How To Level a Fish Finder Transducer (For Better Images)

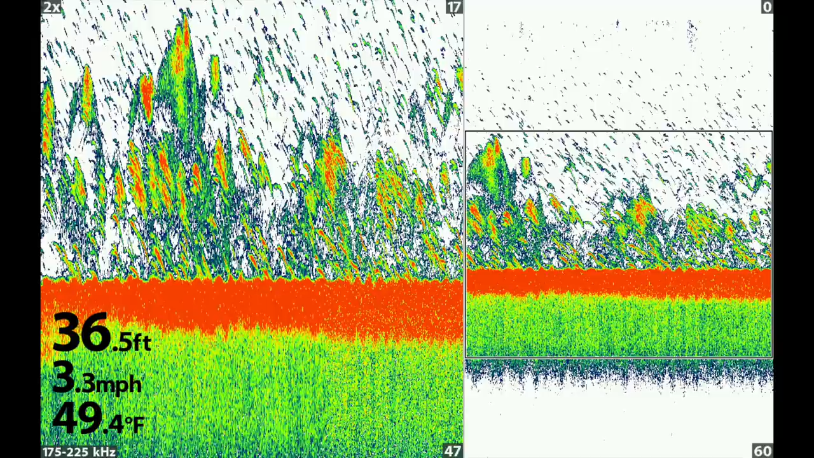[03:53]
On screen: depth 36.5 ft, water 49.4°F, speed 3.3 mph
one of the easiest ways to tell if your transducer is not level is to look at your 2d sonar and get in an area where there should be high concentrations of fish and you won't see any arches what you'll see is is almost like inverted arches depending on which way your transducer is tilted they'll be elongated and they'll be facing either forward or backwards and then once you get the transducer leveled then you'll begin to see traditional fish arches like you see in this screen here now another way to tell is to use your side imaging sonar and you can drive by something
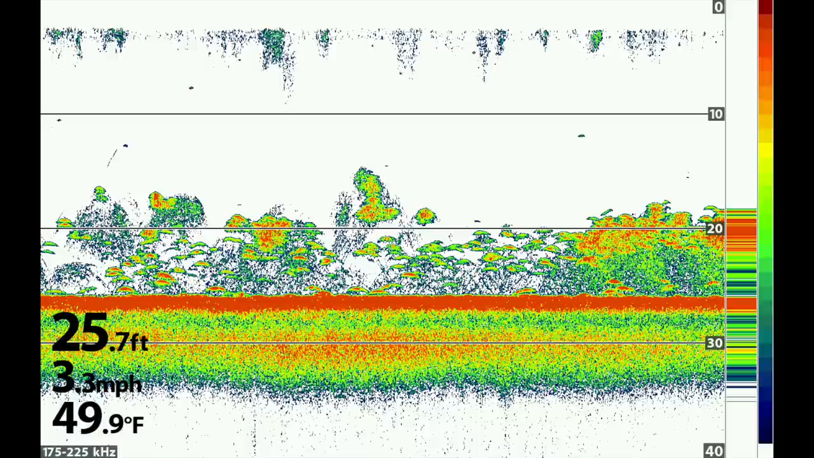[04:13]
On screen: depth 25.7 ft, water 49.9°F, speed 3.3 mph
that's straight in the water like a boat ramp or a bridge column if the transducer is not level it'll usually look distorted so now I'm going to head out on the boat and get
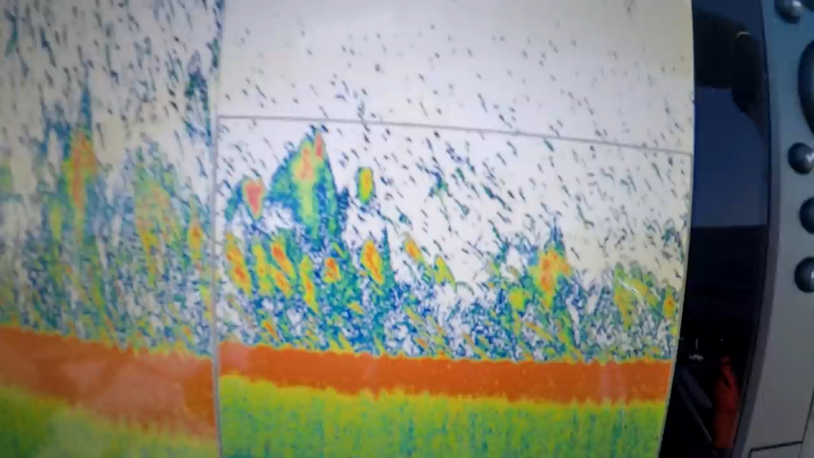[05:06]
done that what I'm going to do is get my 2d sonar turned on and get
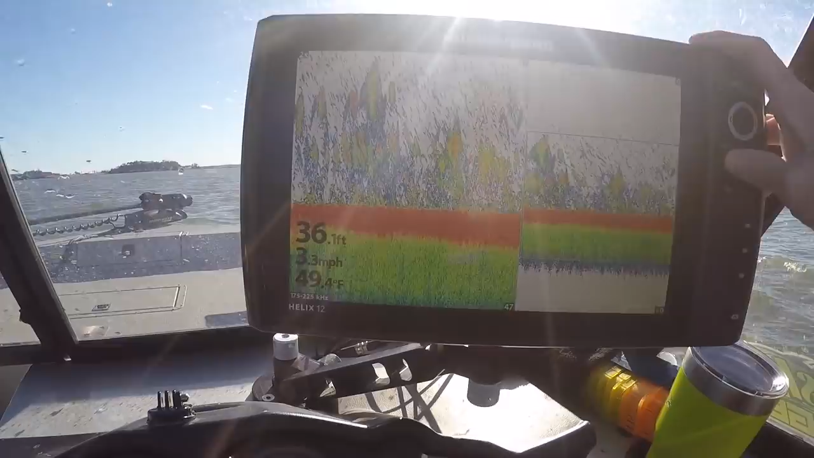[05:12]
On screen: depth 36.1 ft, water 49.4°F, speed 3.3 mph
my boat speed up to my normal scanning speed now on the low end
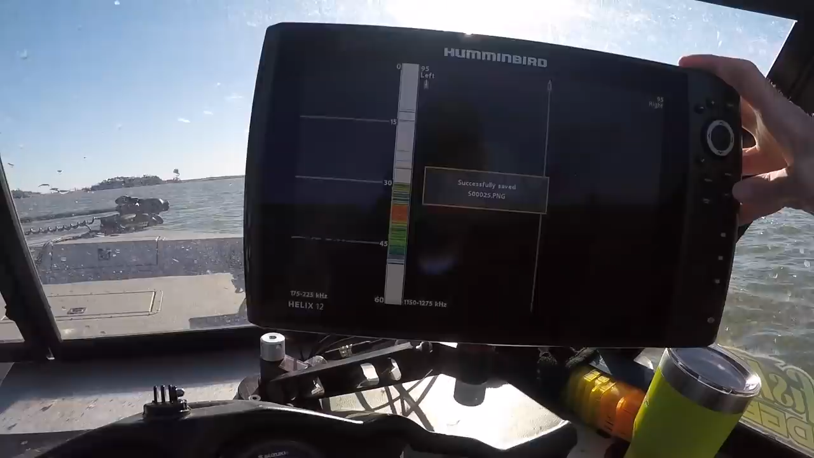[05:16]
I'll go two miles an hour if I'm really looking slow trying to get some super detailed image
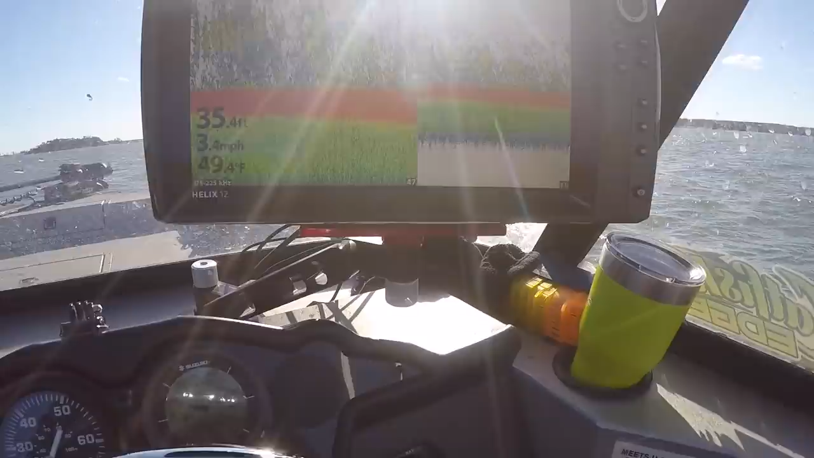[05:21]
On screen: depth 35.4 ft, water 49.4°F, speed 3.4 mph
on the high end I'll go four so what I'm going to do is go three miles an hour so now that I've got the boat up to three miles an hour